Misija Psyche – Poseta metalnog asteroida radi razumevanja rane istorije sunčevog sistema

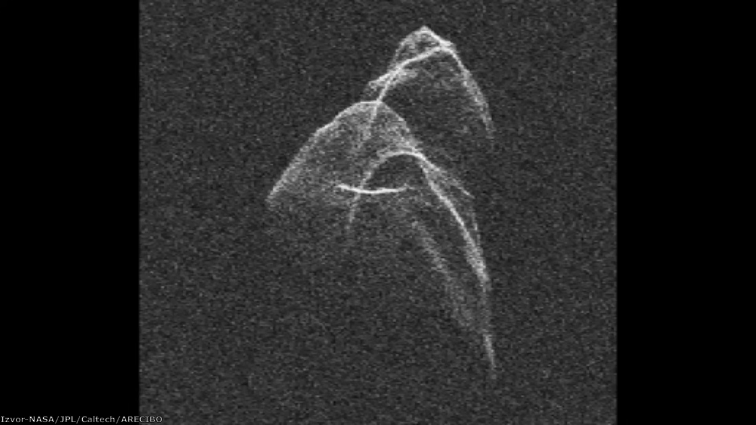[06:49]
i to dovodi do takozvanog problema dvosmisljenosti severnoj i južnjeg hemisferi što ograničava rezoluciju podataka.
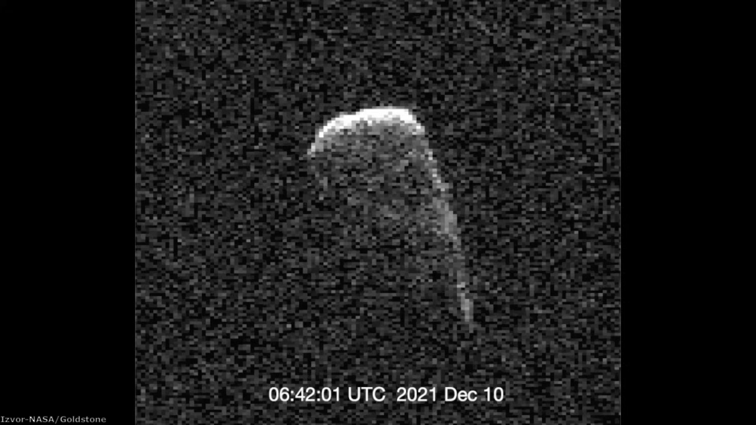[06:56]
Suštinski radarsko doper fotografisanje asteroida pruža nam pomešanu sliku severnoj i južnjeg hemisferi što se tiče
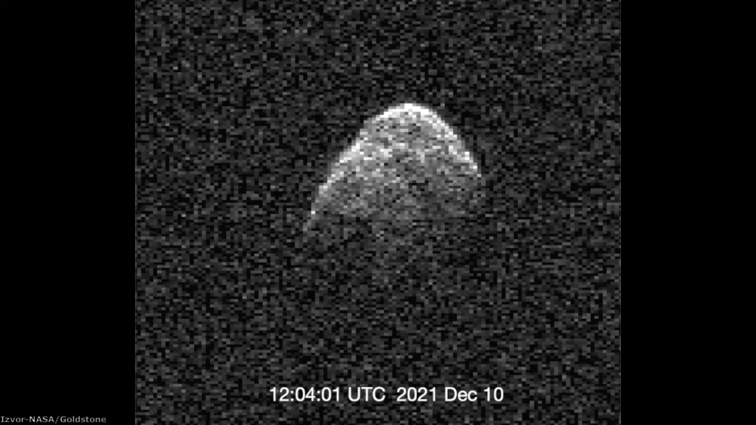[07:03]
površinskih detalja ali ono što je ključno jeste da nam pruža podatke o obliku,
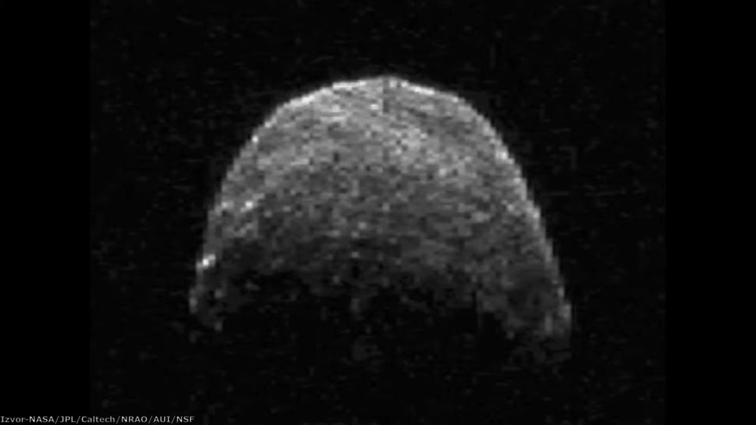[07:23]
Upreko s ograničenjima radarsko fotografisanje pružilo nam je ovakve sjajne prikaze asteroida koje je uslikala observatorija Arecibo
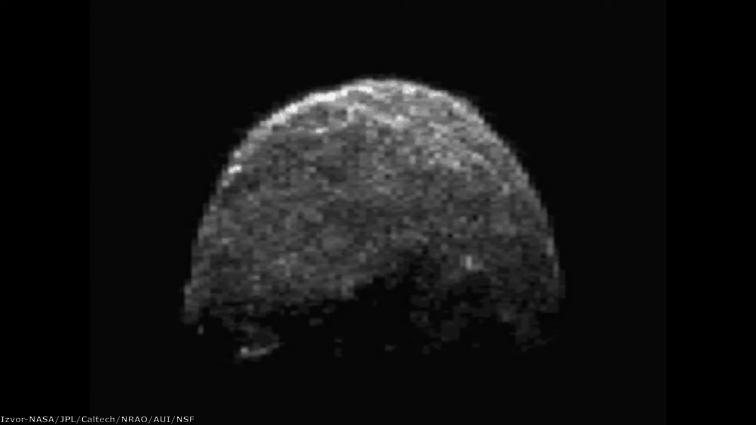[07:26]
a kako bi stekli utisak kako je poređenje sa optičkim teleskopima uporedimo ovu fotografiju venerine površine koja